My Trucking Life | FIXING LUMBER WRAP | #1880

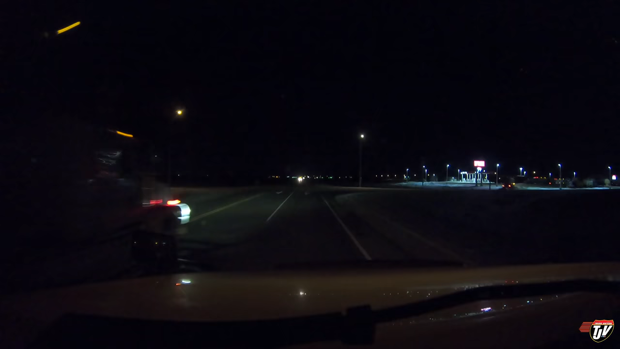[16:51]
We're in Estevan. It's Saskatchewan. And we're going to stop at the Petro Pass. Where's the building? Oh, there it is. I hope it's open. I have a feeling Karen's going to pipe up any second now because I turned off her route. I just need a coffee. Are you open for coffee? Are they open?
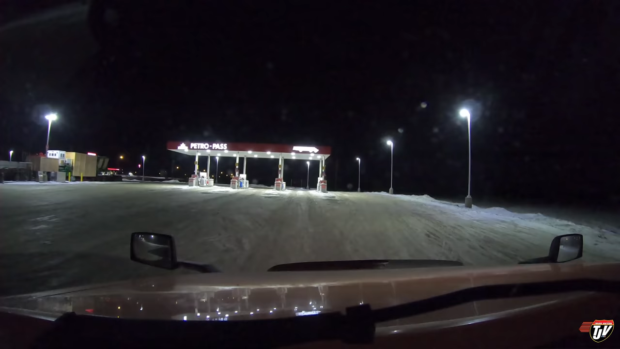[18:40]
Some people really like them still and use them a lot. I don't. Maybe because I'm a driver from up in Canada here and it was never really as big up here, never really a big thing. But if you try to get a hold of me on the CB, if you see me out there, I won't respond because I don't even have mine plugged in. Let's see if this, I don't think this place is, oh, this place is closed. Why are you closed?
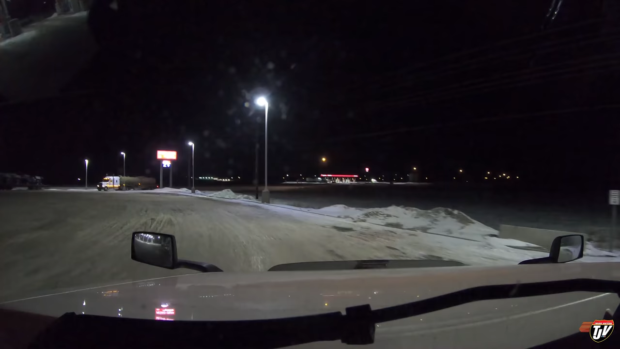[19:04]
You have a customer here with money that he wants to give to you. It's very hard to give you money when you lock the doors. What you doing? What you doing there, Petropass? What in the world? What in tarnation? Yeah, it's closed. Well, what in the Alice in Chains is going on here? This is crazy. It's only 9 o'clock. On a weekday. What is it today? Tuesday? It's Tuesday. It's not even Christmas.
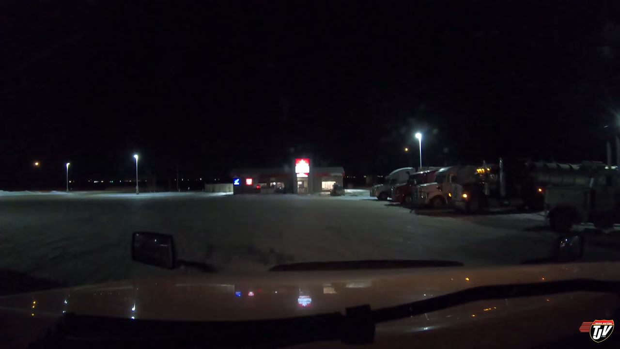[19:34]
What are you closed up for? Christmas is in a couple of weeks. It's not now. Nice place. Look at this place. Closed. I wanted to give you my money.